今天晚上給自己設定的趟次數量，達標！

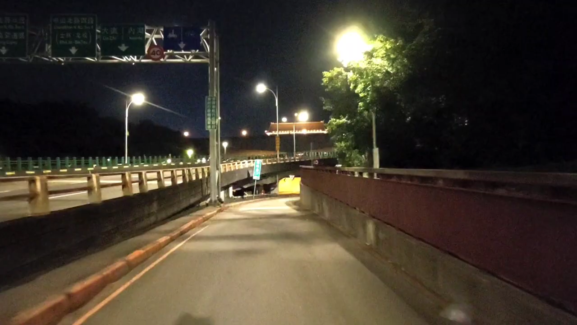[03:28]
各位朋友我現在這個新智北路三段